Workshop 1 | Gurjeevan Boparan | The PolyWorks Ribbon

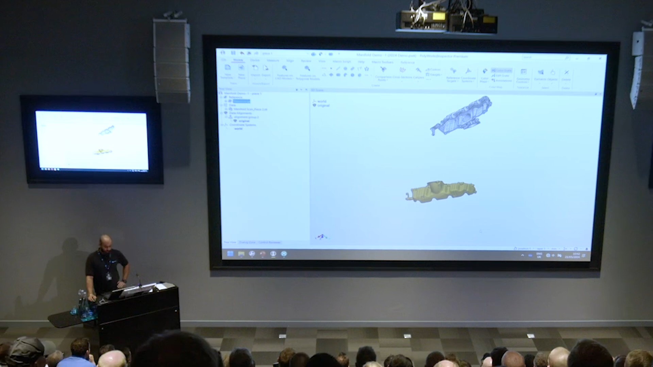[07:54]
And we're just going to go through the tabs just to show you again how that works. So, what we've got here is we've got our file option. So, you've got your new, open, save. Everything's here. So, for our experienced users out there, everything's going to be, you might not find it familiar straight away. But once you get used to it after a few hours or days, you'll find it second nature. So, you can save your projects here, open projects, export your layouts.
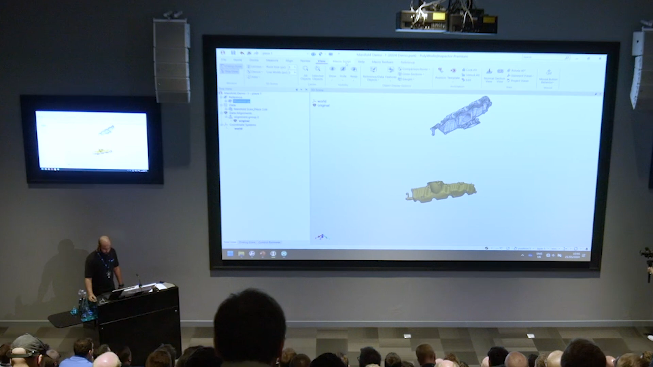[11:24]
We had a look at this earlier, but everything's nicely organized there. So, if we want to view, show, keep anything on our interface, we can just find it here. We know a lot of our customers do macroscripting as well. So, now, there is a Macroscript tab, which will show you all your macroscripting tools that you need. Recording, whatever you need to do with macroscripting, it's all in that tab there. If you do need any help using Polyworks, you've got access to my Polyworks support, and also a new user guide, which will show you some of the interface changes as well.
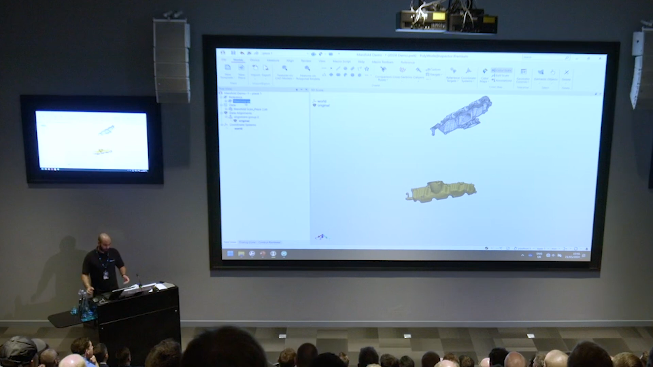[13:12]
So, this could have been scanned in a laser scanner or any other system, right? So, if we're in that scenario, let's do a best fit, for example. How do we do that? So, all we need to do is go into our Align tab, go Data Reference Objects, and our settings here are fine, and it's just going to automatically pre-align for us.